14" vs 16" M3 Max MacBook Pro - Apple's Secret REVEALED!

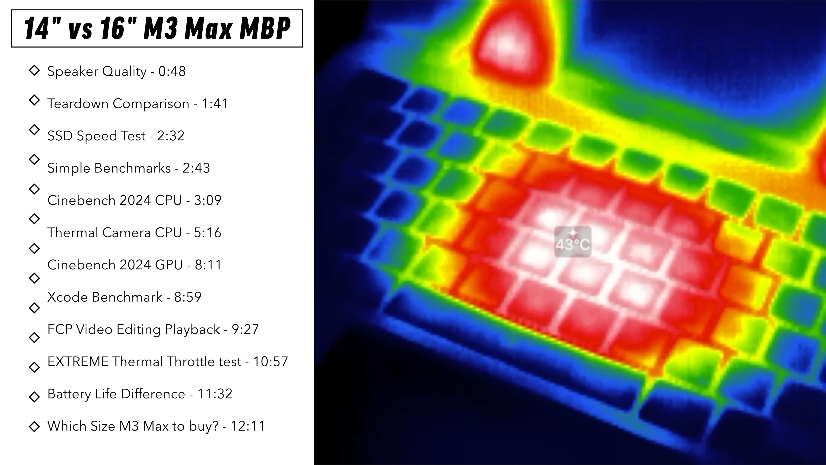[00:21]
On screen: spot 43°C
as well as battery life because both of these machines are at 100 battery life in high power mode
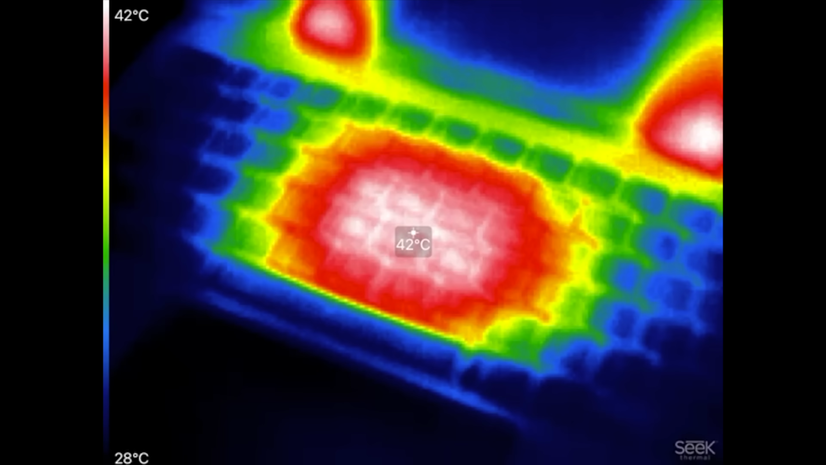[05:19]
On screen: spot 42°C, scale top 42°C, scale bottom 28°C
and i want to show you guys the temps right here we have the 14 inch right where the chip is at we have 43 degrees celsius and then from the fans we have about 44 degrees celsius output so it's pretty efficiently getting
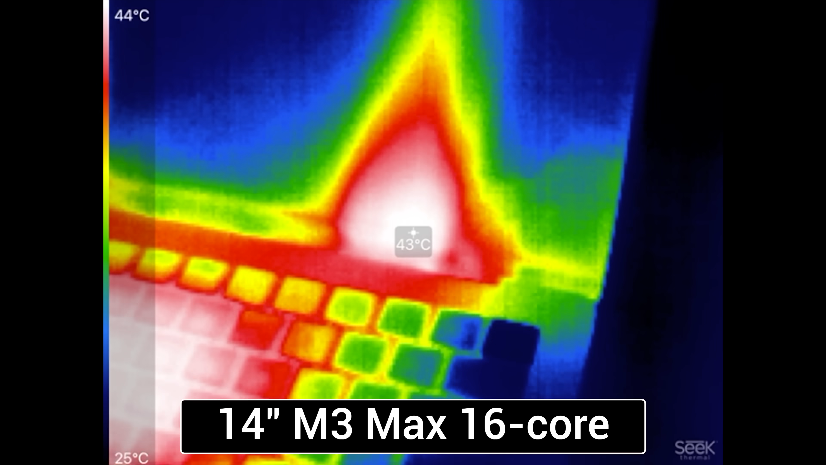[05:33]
On screen: spot 43°C, scale top 44°C, scale bottom 25°C
rid of heat but why is it throttling well let's look
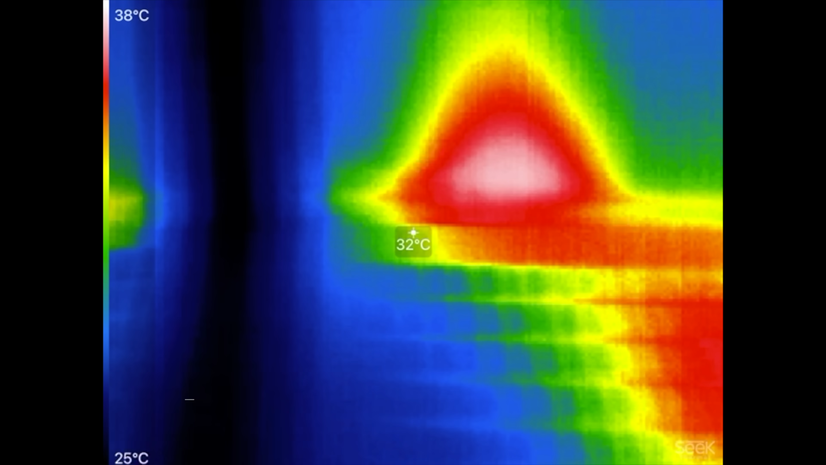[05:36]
On screen: spot 32°C, scale top 38°C, scale bottom 25°C
at the
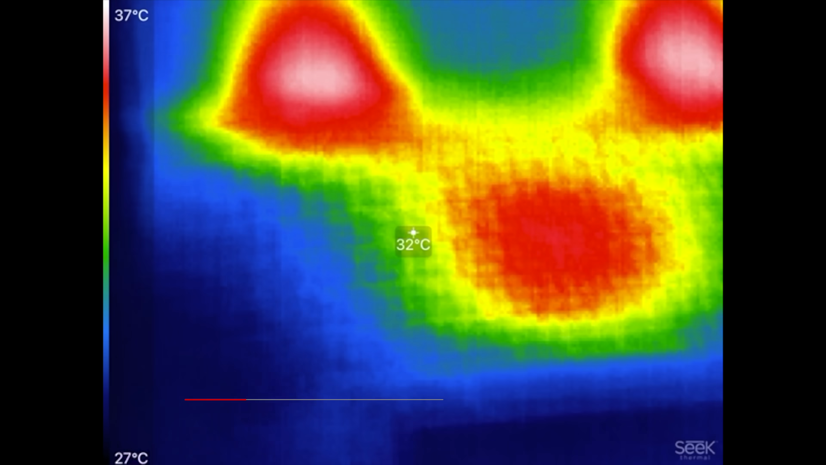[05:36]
On screen: spot 32°C, scale top 37°C, scale bottom 27°C
16 inch whoa 34 degrees celsius 35 degrees celsius on the chip
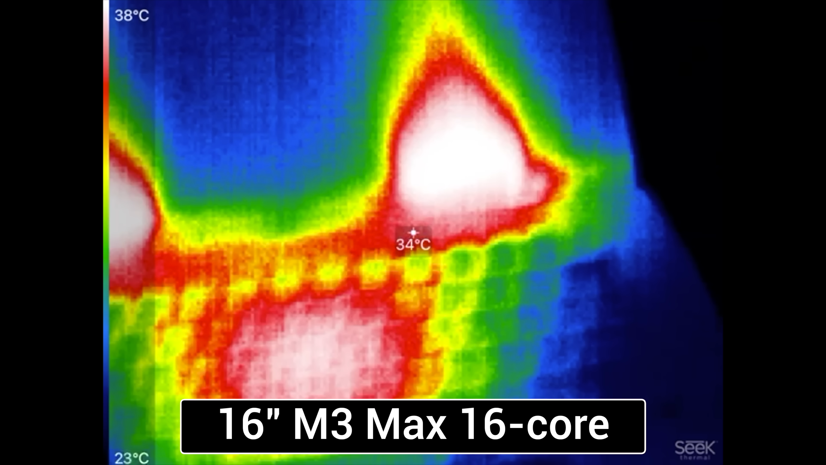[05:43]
On screen: spot 34°C, scale top 38°C, scale bottom 23°C
and 38 degrees right there in the hinge
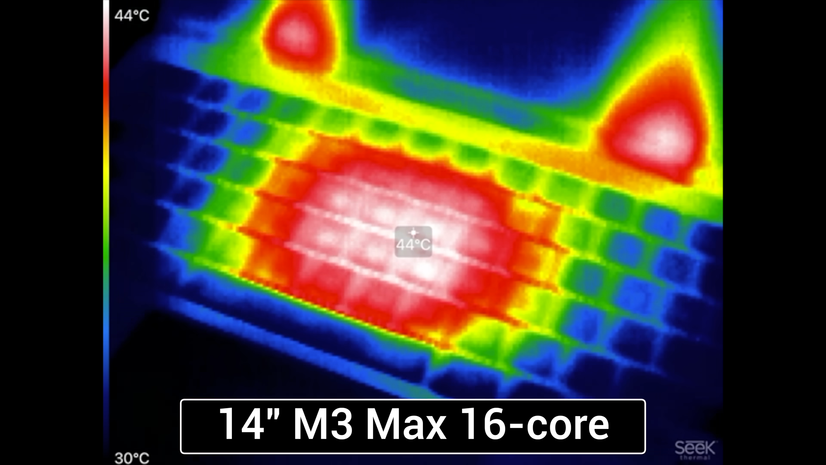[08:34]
On screen: spot 44°C, scale top 44°C, scale bottom 30°C
degrees celsius over on the 16 inch we have 44 degrees celsius wow it's